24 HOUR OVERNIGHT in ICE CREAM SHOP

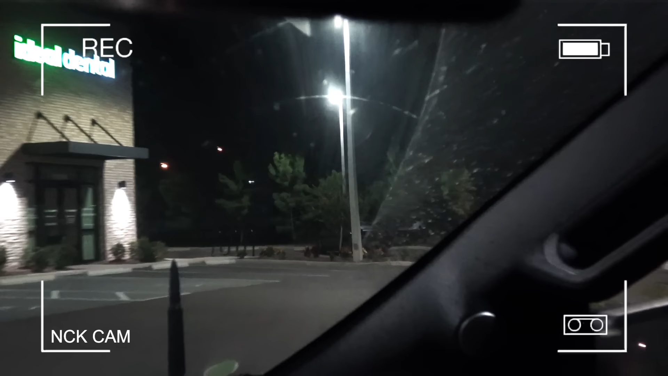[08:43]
We're gonna keep an eye on the only other car in the parking lot right there. It's either that car or he's taking the ice cream truck home.
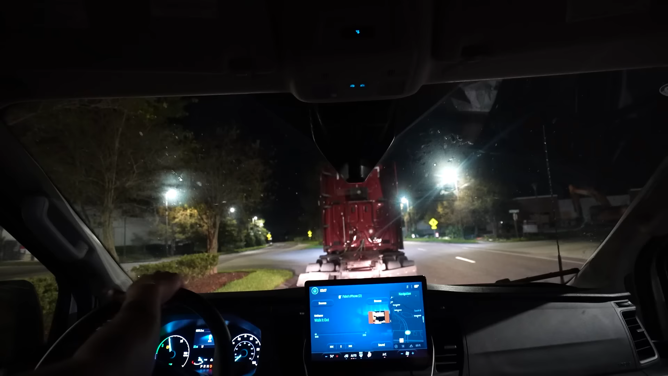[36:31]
Oh, he's pulling up right here.